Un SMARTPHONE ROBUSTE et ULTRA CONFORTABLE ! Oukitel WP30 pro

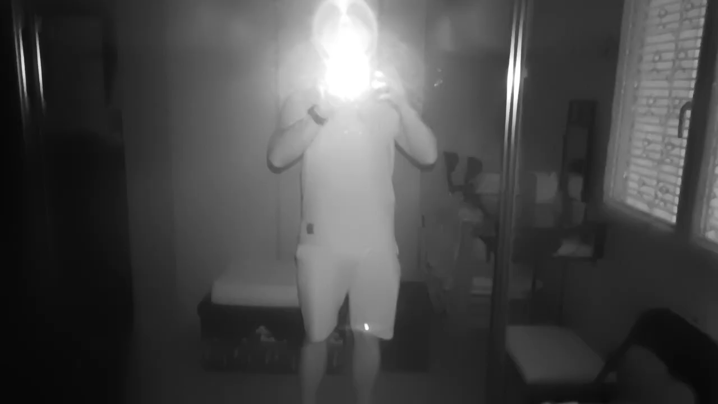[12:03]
Eh bien, me voilà directement dans le noir, dans une pièce entièrement dans le noir.
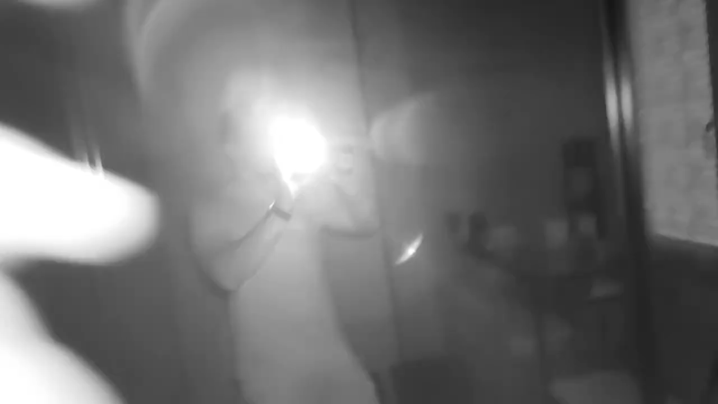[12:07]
Et on peut voir qu'il y a assez de détails.
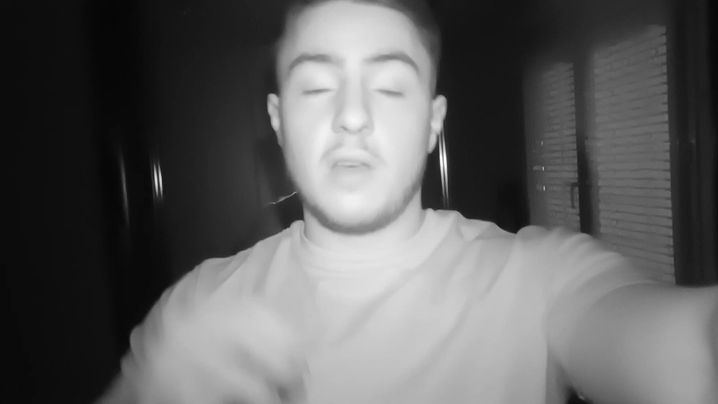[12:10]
Et ça fait plaisir d'avoir pas mal de détails. Il y a un gros infrarouge.
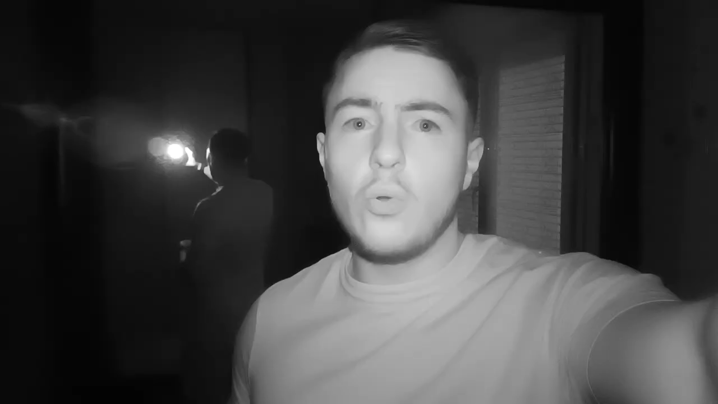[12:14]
Je le vois dans le noir. On voit une petite lumière rouge qui va faire en sorte d'avoir de la vision dans le noir. Dites-moi ce que vous en pensez. Normalement, ça devrait aller en termes de qualité d'image. Et c'est vrai, pour ce genre de téléphone, ça fait plaisir d'avoir une bonne night vision en 20 mégapixels.